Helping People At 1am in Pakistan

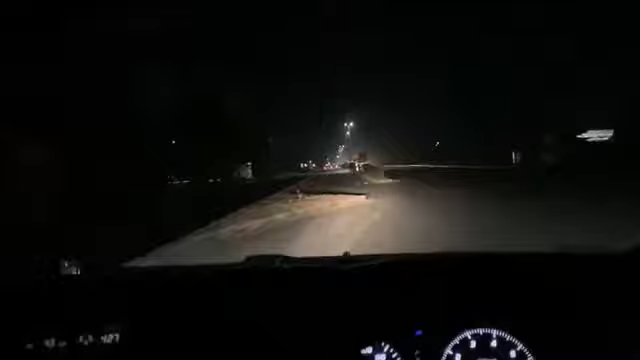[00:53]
اور اس کو رات کے 1 بجے پاکستان میں اتنی گرمی میں آپ اس کو اس کے گھر بھیج سکتے ہیں. میں آپ لوگوں کو حالات دکھاتا ہوں پاکستان میں آن دی روڈ کیا حالات ہیں.
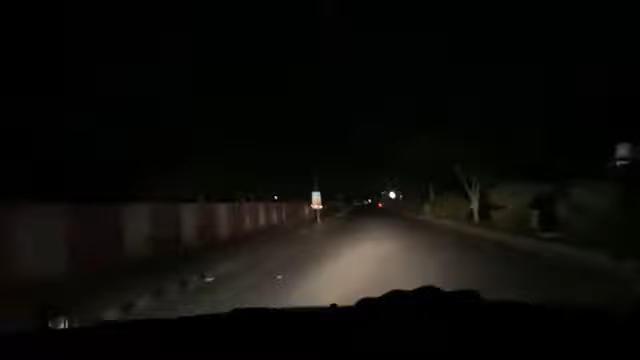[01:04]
اور اب یہ دیکھیں, یہ بوڑھے بوڑھے لوگ بیٹھے ہوئے ہیں, ٹھیک ہے.
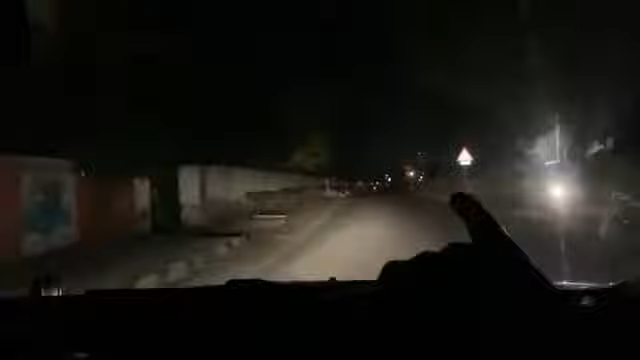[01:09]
یہ 1, یہ 2.
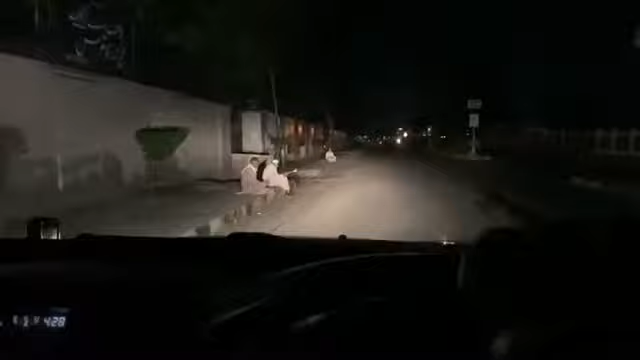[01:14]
یہ مانگنے والے نہیں ہیں, دے وانٹ یو ٹو پرچیز سم گفٹس فرام دیم سو دے کین ارن. یہ بابا جی بیٹھے ہوئے ہیں, یہ بھی کچھ اس کو کیا بولیں گے, سم تھنگ فینسی سیل کر رہے ہیں. اور اب میں آپ کو دکھاتا ہوں کہ ان لوگوں کی زندگی کیسے بدل سکتے ہیں آپ, اور اس کو بدلنے سے نہ آپ غریب ہو جائیں گے نہ وہ امیر ہو جائیں گے, لیکن بٹ یو کین ڈو سم تھنگ فار دیم. تو یہ لوگ بیٹھے ہوئے رات کے 1 بجے اور بہت گرمی ہے پاکستان میں. یہ دو اتنے ضعیف انسان ہیں نا, یہ بیٹھے ہوئے ہیں.
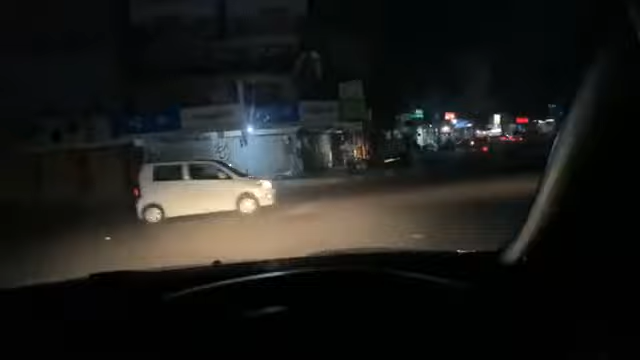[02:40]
اب یہ ایک بندہ ہے, یہ فش سیل کر رہا ہے رات کو 1 بجے, ٹھیک ہے.
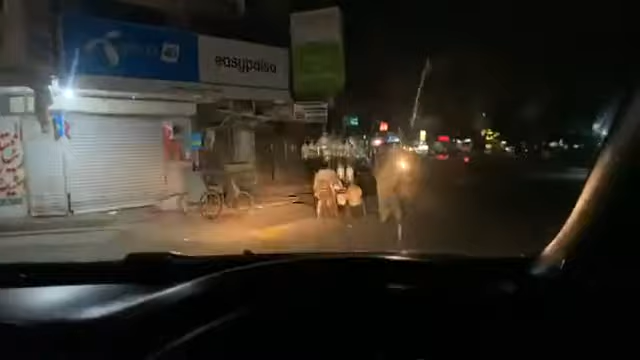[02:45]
یہ رات کو 1 بجے فش سیل کر رہا ہے. لیٹس ٹاک ٹو ہم.